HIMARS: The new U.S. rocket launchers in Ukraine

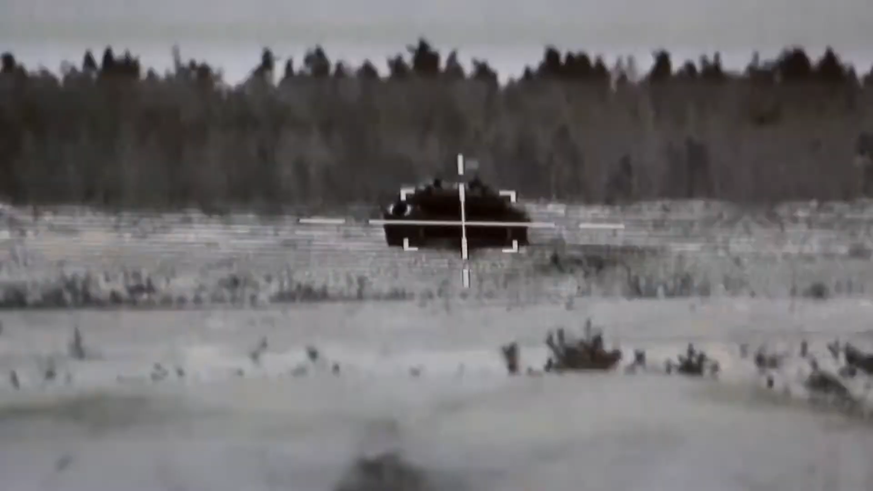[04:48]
And finally, the howitzer's armor hides a highly advanced targeting module that can automatically calculate and find its target.